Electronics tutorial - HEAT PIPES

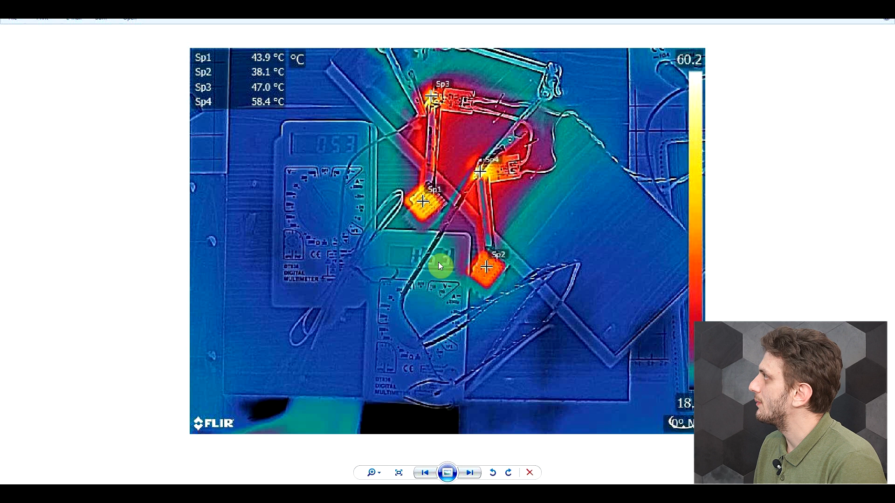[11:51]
degrees being measured with the multimeter and while the infrared camera is measuring 47 so roughly the same value. With the other transistor we have 63 degrees and then 48 so there is a bit of tolerance in between the two values. But interestingly enough if we now focus on the temperatures on the radiators so we can see that for the heat sink with the working heat pipe the temperature of the radiator is about 44 degrees whereas the temperature of the transistor is 47. So we only have 3 degrees celsius difference between the heat sink and the transistor which are about 10 centimeters apart.
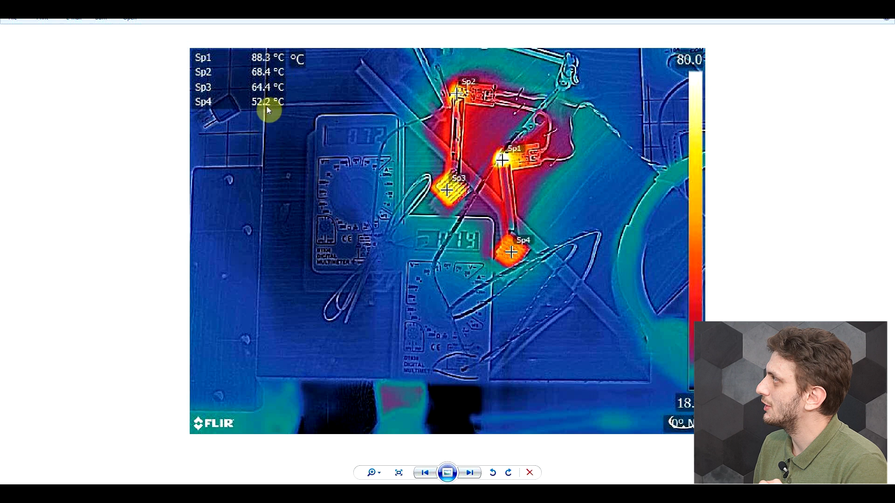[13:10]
But again if we compared the temperatures between the transistor and the heat sink we can see that with the working heat pipe between 0.2 and 3 we have only 4 degrees whereas with the non-working heat pipe we have 30 something degrees between the two. So our temperature difference is increasing.
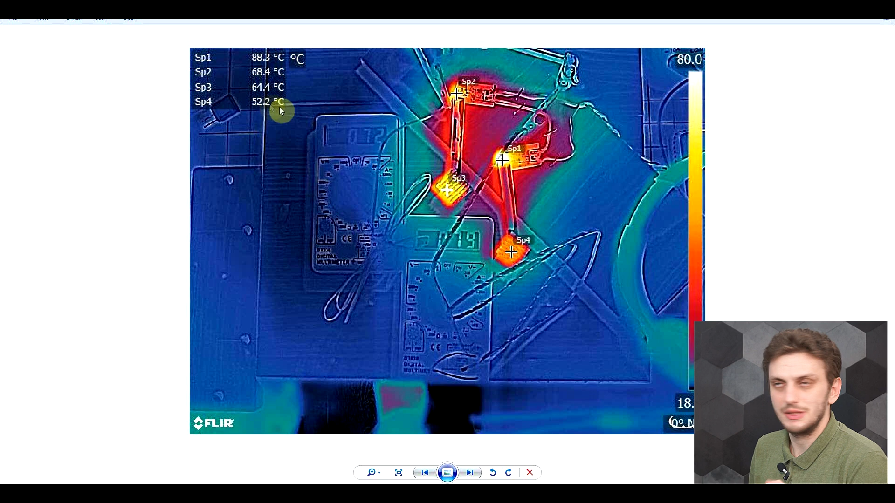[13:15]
So similar story for 3 watts we move on to 4 watts so at this point my infrared camera is starting to reach its limits so we have quite a large temperature on the transistor with the broken heat pipe so here we have more than 70 degrees of temperature difference between the transistor and the heat sink whereas for the working heat pipe we only see about 7.
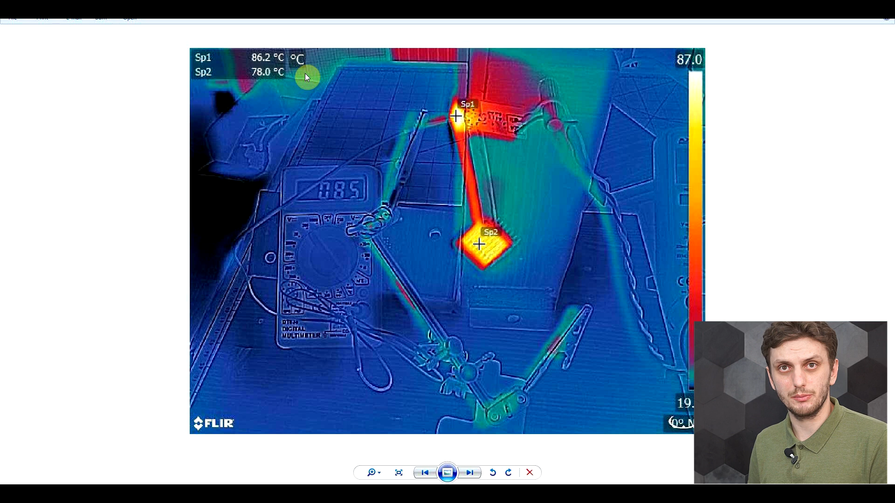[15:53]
So we have about 8 degrees celsius of temperature difference between the two. Now if we compare this to our initial experiment where we had the heat sink standing vertically on the table, here it's the heat pipe on the left side. So here we had about 82 degrees measured with the infrared camera and 84 with the thermocouple and then for the heat sink we had about 77. So when the heat pipe was mounted vertically we had quite a small difference between the two, between the heat sink and the heat source. So we had about 5 degrees celsius whereas here we have about 8 degrees.
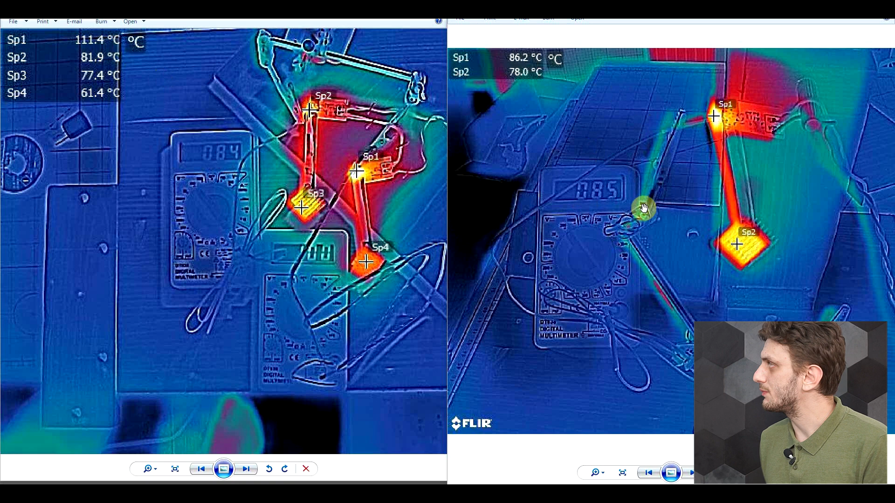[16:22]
Now the reason why the temperatures are very similar has to do with the way this thing is mounted.